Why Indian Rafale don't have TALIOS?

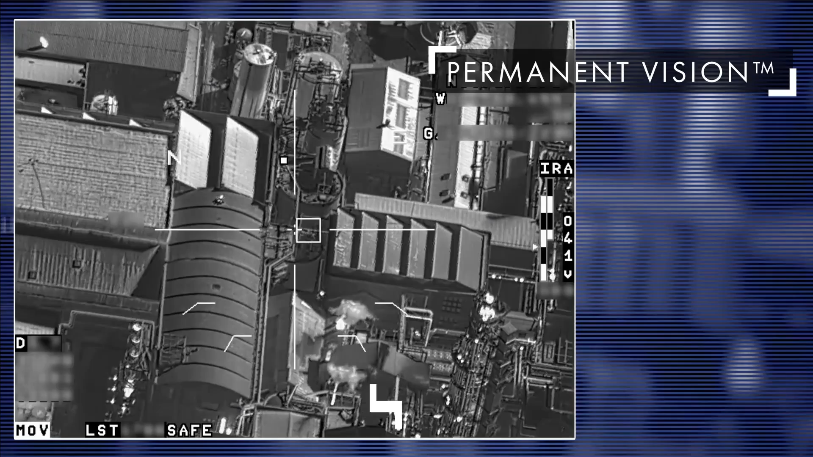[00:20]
It is target acquisition sensor fitted on a port mounted externally on the fighter jet.
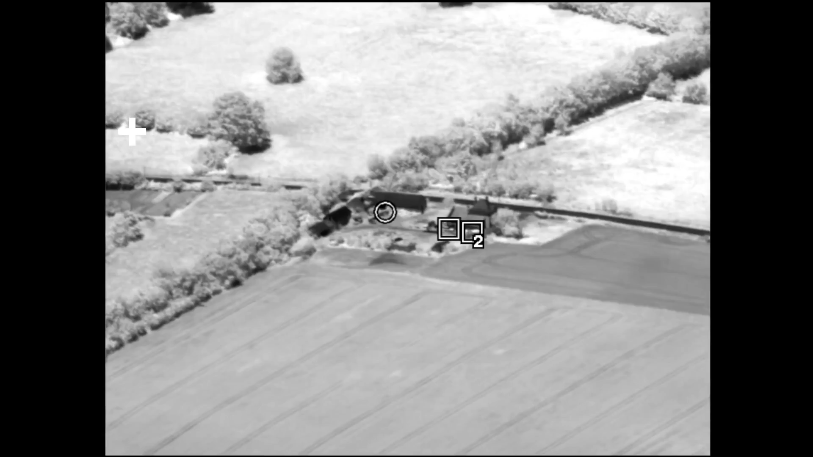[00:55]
Thales has also developed permanent vision mode to assist pilots.